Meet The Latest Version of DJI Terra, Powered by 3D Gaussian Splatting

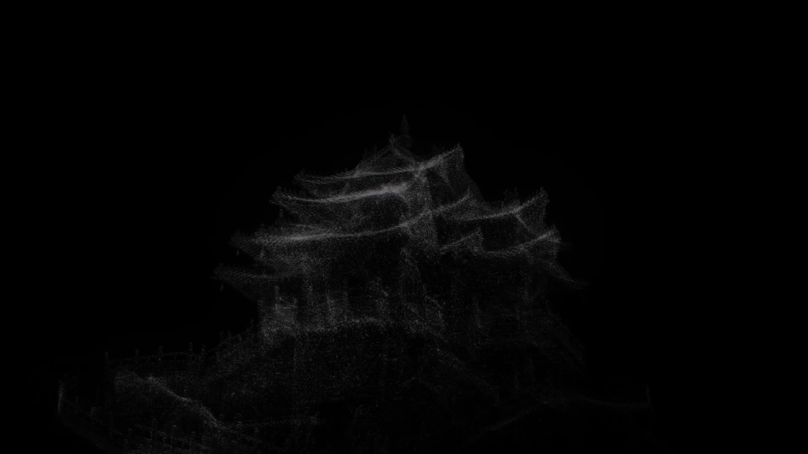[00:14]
Now, powered by 3D Gaussian splatting, Terra brings life to the digital world.
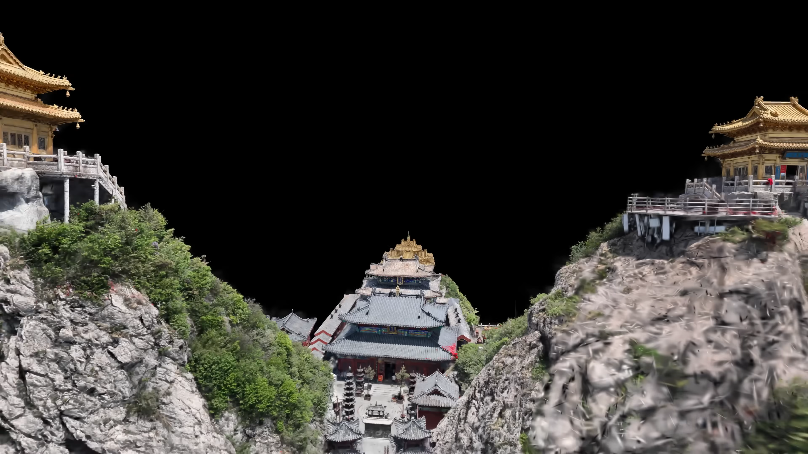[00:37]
Using 3D Gaussian splatting, Terra generates translucent Gaussian ellipsoids.
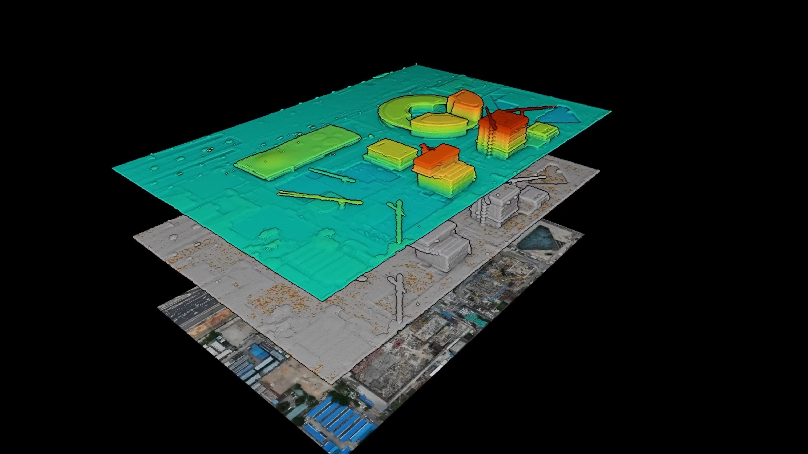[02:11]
With just a standard laptop, Terra enables one-click, on-site model generation,
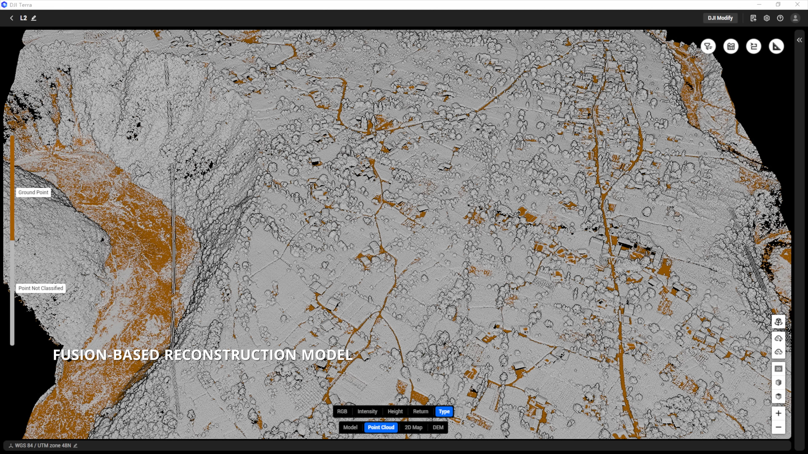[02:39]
2D and 3D models, tackling even the most complex scenarios.